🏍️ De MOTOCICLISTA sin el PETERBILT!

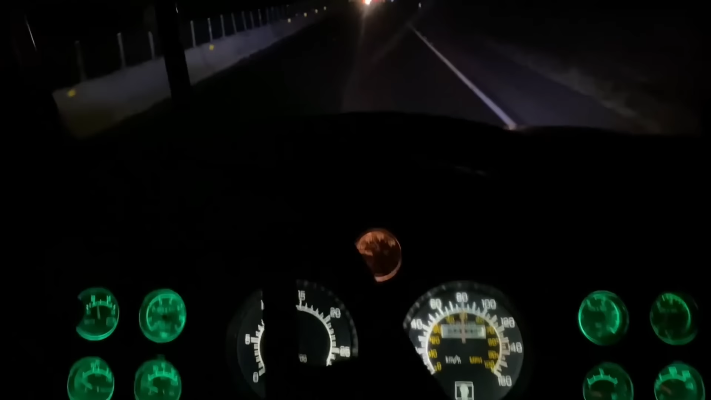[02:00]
Todo bien, todo sin novedad, gracias a Dios. Ahí se alcanzan a ver ya las luces de la caseta.
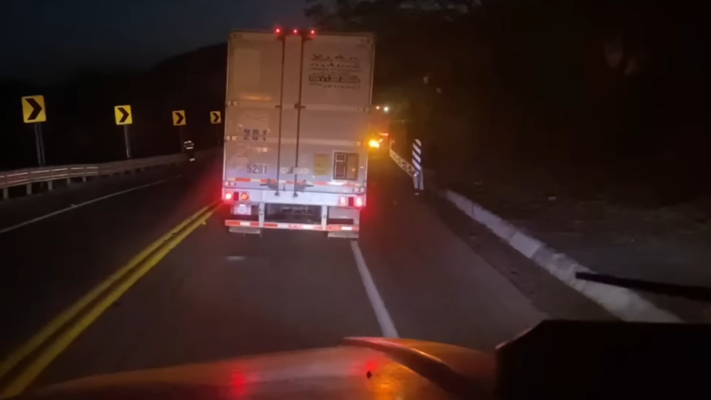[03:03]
Bueno, mi gente, aquí está parado el tráfico. Hay dos camiones nada más aquí adelante de mí. Ahí atrásito está otro como un kilómetro más abajo, que está descompuesto para el carril contrario. Ahí le venía haciendo señas a los carros yo, y ellos también a mí. Yo pensé que me venían contestando y que sí me entendían, pero yo creo que me venían haciendo señas de esto.